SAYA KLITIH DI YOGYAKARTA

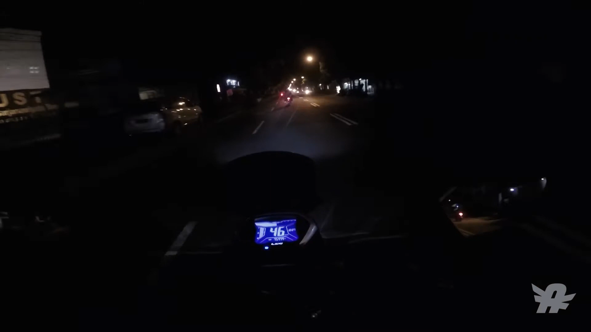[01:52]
Masih bulan Ramadan. Ya iyalah, baru beberapa hari. Ini kebetulan saya sedang berada di area kota ya. Kebetulan ini jalan yang bisa dianggap rawan untuk para pelaku klitih ya. Ini jalan ini cukup rawan cuy. Ini adalah jalan Kusuma Negara ya, jalan Kusuma Negara. Ini kalau kalian ke arah kanan, yaitu jalan Veteran. Nah ini kalau kalian ke kanan, jalan Veteran.
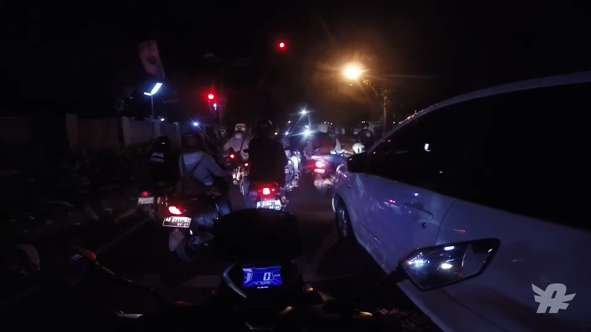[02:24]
Dan ini tepatnya di perempatan SGM. Lampunya hijau. Nah ini adalah jalan Veteran ya, kalau ke kanan dan ke utara sana itu jalan apa ya, saya lupa. Nah ini jalan kita menuju ke arah perempatan Gedung Kuning ya cuy ya. Jadi kalau posisi malam hari tepatnya ya, lebih malam dari jam 10,
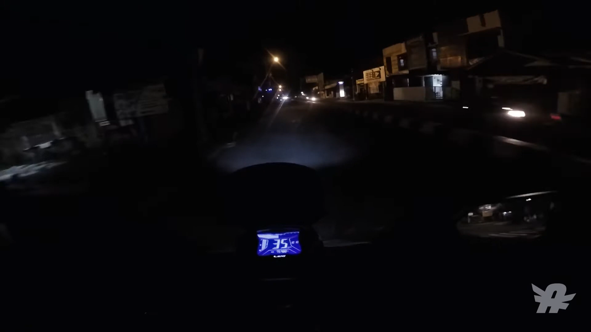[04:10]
Nah, sekarang klitih itu jadi kayak gitu cuy. Nah, ini kalau kalian tahu, ini adalah jalan JEC. Jalan menuju JEC Blok O ya, perempatan Blok O. Ini jalannya itu sangat gelap cuy. Hampir nggak ada lampu. Kalau kalian bisa lihat tuh, kelihatan nggak lampunya? Nih, nggak ada lampu sama sekali cuy.
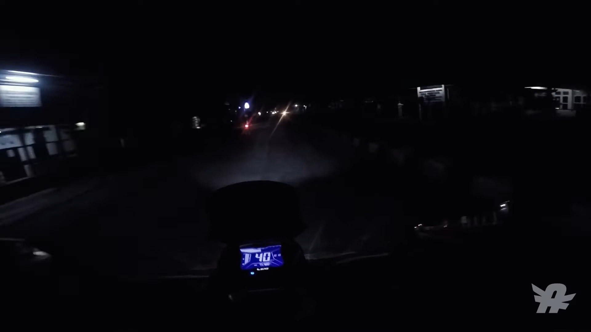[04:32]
Nih, lampu jalannya nggak ada. Nggak tahu ya ini gimana ini. Kalau dulu setahu saya, sini tuh areanya terang cuy. Sekarang kok lampu-lampunya itu mati gitu loh. Ini udah lama atau baru aja saya nggak tahu, karena saya jarang melewati area ini ya kalau malam. Sebetulnya agak sering, cuman ya ini beberapa lampu kan mati kan, kalian bisa lihat.
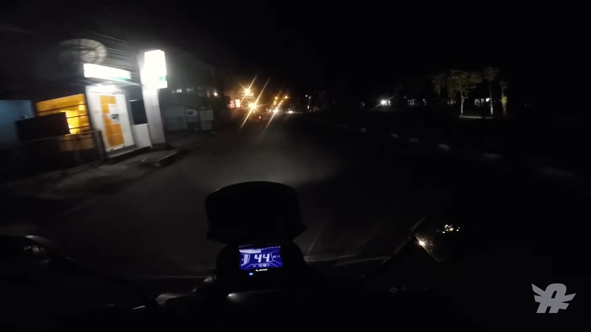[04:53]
Itu cuman di sana aja nyala. Ini cukup membuat rawan gitu loh kalau kalian tahu ini. Aduh, bahaya ini, jalan-jalan bahaya. Saya kalau udah jam 10 ke atas atau jam setengah 12 ke atas itu
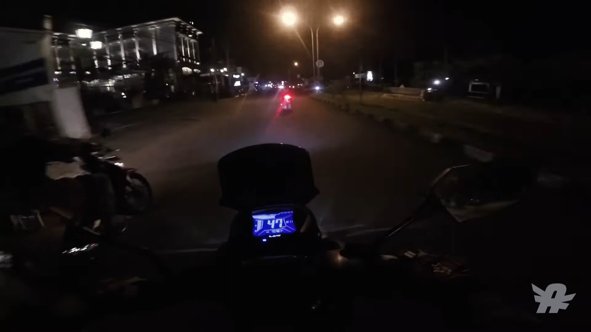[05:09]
kalau lewat area sini jujur aja nggak berani deh. Padahal ini merupakan jalur terdekat untuk saya pulang ke rumah gitu. Tapi mengingat kondisi-kondisi sekarang tuh saya lebih baik lewat area kota cuy. Jadi mending lewat area kota daripada melipir atau melalui jalan-jalan kecil gitu ya.
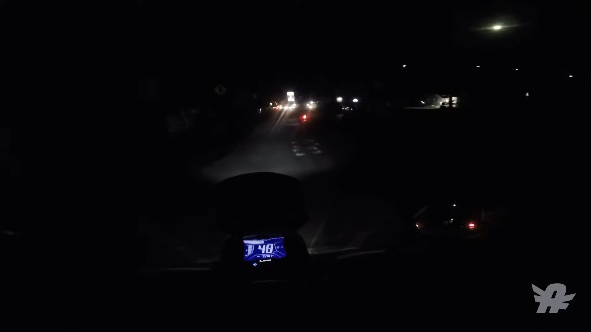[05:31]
Nah ini kalau kalian bisa lihat gelap kan ya kota Jogja tuh. Terangnya itu cuman ya kalian bisa lihat lah. Kalau kalian jalan sendiri ke kota itu mungkin yang terang cuman beberapa sudut aja. Entah disengaja dimatikan lampunya atau apa ya, saya nggak tahu ini. Intinya kota Jogja itu kalau malam gelap banget cuy. Gelap-gelap. Mungkin membatasi ya biar pada nggak keluar. Tapi ya itu malah membuat parno sendiri.
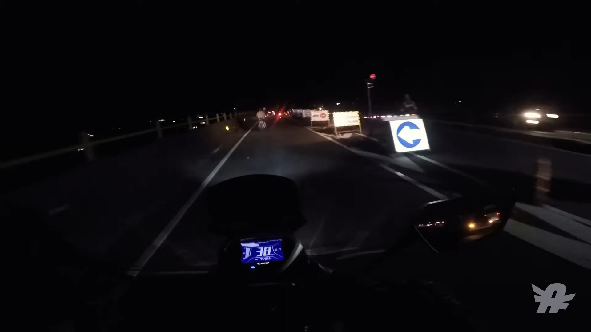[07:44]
Oh, biasanya kalau nggak bisa lewat atas gini, di bawah biasanya ditutup sih. Jadi nggak bisa masuk ke area kota gitu jalannya. Biasanya ya, nggak tahu sih, nanti kita lihat aja. Apakah di bawahnya itu ditutup atau nggak. Nah, itu loh cuy, yang bikin males tuh kayak gitu loh. Jadi kalau sekarang itu giat rondanya itu udah lebih aktif gitu loh.
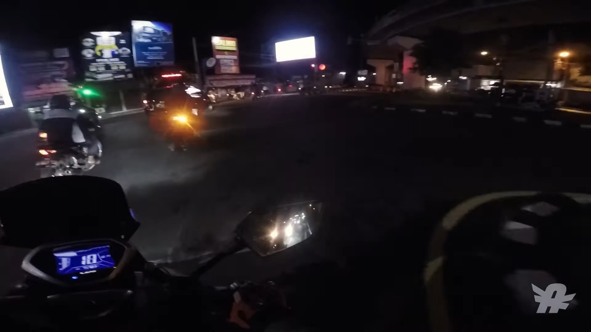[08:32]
Nah ditutup kan jalannya. Ini biar pada nggak masuk ke area kota. Nggak tahu udah sejak kapan itu jalan ditutup ya. Kemarin sempat beberapa kali itu pelaku kelitih sempat ditangkap sama warga ya dia. Dan dihajar gitu. Baguslah biar jera gitu loh. Karena kalau langsung diserahkan ke pihak berwajib kayaknya sih enggak kapok ya.